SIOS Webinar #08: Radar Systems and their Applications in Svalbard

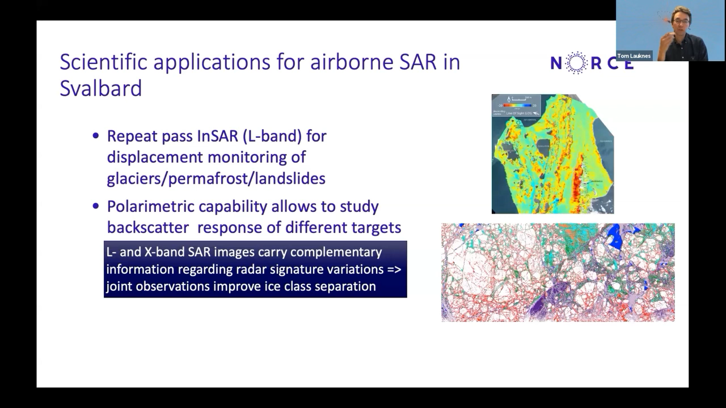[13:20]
they are very complementary in order to provide more data, more information, so that you can obtain better segmentation of the ice. So you can segment it into different ice types. So it's very valuable to have both L and X band. Just to show an example of the spatial resolution difference. This is just an example here. You see an airborne data. This is collected from the ISAR of DLR. So typical resolution here is five meters or eight meters,
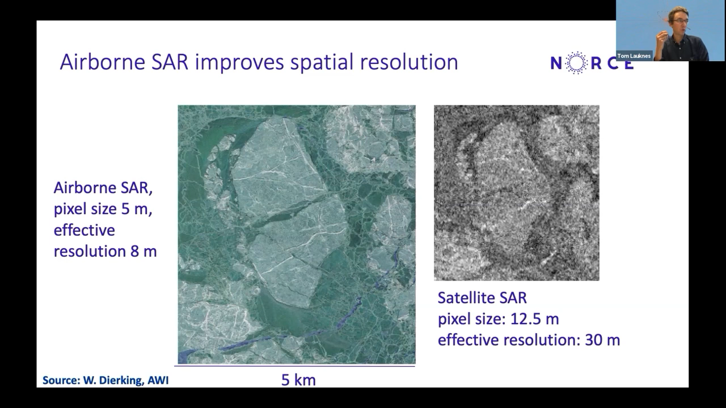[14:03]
while the satellite data often have tens of meters of resolution. And you can clearly see that resolution matters when you want to classify and really be able to interpret and to navigate using this data.